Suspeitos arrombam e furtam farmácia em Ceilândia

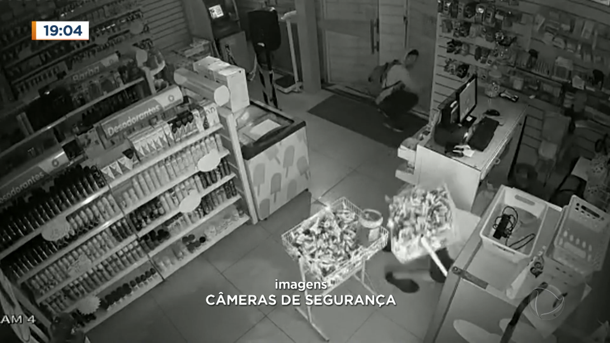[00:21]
Às duas horas da manhã do último dia 8 de fevereiro, os ladrões conseguiram arrebentar o cadeado da porta principal da farmácia e invadiram o local.